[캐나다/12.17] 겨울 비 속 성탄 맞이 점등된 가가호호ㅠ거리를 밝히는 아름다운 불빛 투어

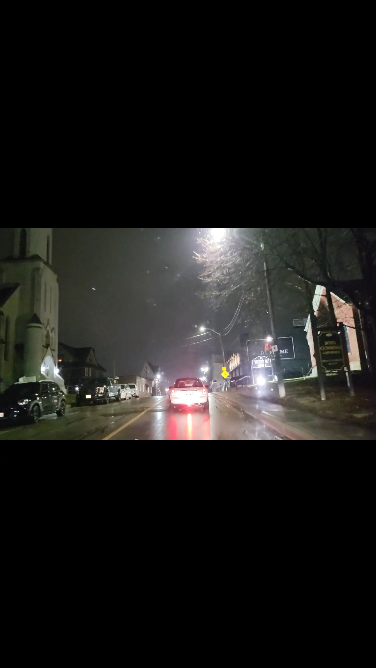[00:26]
이건 찬양이 좀 들리면 좋을 것 같은데요.
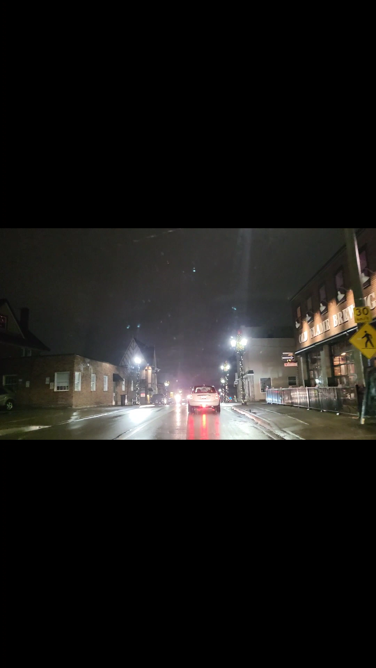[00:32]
아, 여기 불빛 예쁘게 하네. 아, 여기 또 이렇게 안 지나갔으면 모를 뻔했네요. 전부 이렇게 해놨네.
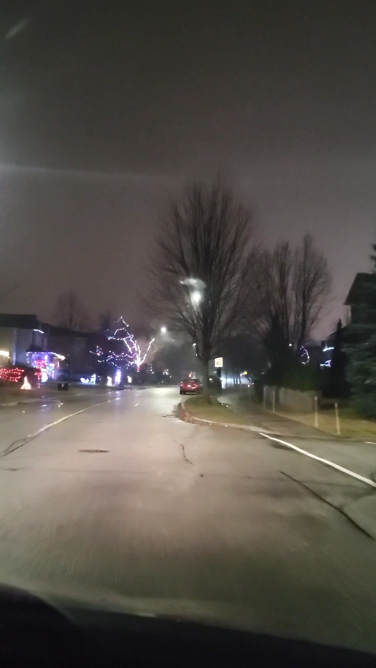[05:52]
네. 이 집이 앞에 그래도 큰 집. 어 여기도 이렇게 큼직하게.